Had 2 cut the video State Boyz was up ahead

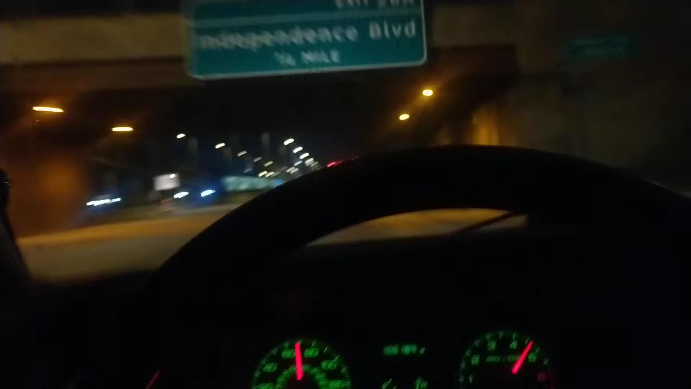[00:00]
Yo, welcome back to the channel. Let me roll up these windows so y'all can hear me. My way to get my wife. Chilling tonight.
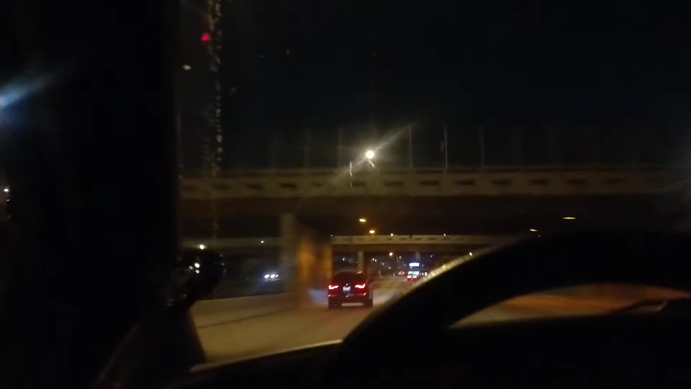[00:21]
Monday night. Excuse me, pardon me, Audi. Oh, State Boy's up here. I see them in this floor up there. Cricked it down. But yeah, uh...